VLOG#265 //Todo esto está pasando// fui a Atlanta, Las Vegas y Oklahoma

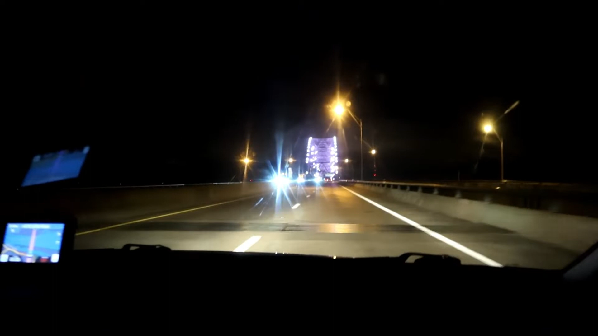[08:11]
Mira, aquí está la línea de que ya vamos a llegar a Alcanzas Pasando el río ya es Alcanzas Ahí está Sí, ahí está el letrero